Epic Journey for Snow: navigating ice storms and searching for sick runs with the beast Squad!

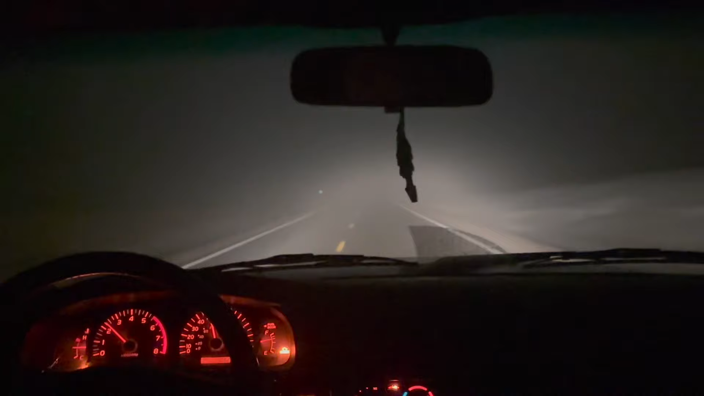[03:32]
left to right And the faster you go it gets nearly uncontrollable It's pretty cool Every time with the camera You go crazy That's it That's it